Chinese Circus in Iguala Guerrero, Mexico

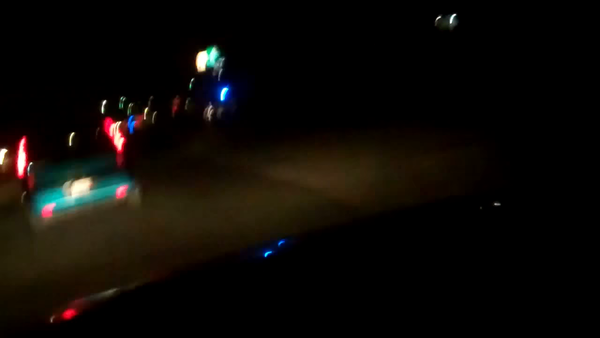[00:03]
you're heading to the circus, avoiding police on the periferico. See Leons and Tigres and Osos. Oh my.
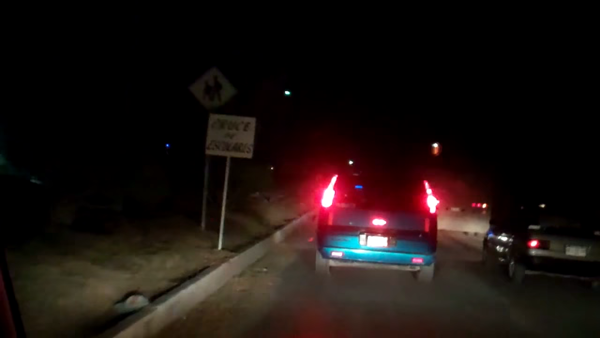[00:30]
I'm avoiding traffic, which we're getting stuck in. The Chinese circus. All right. Find a place to park.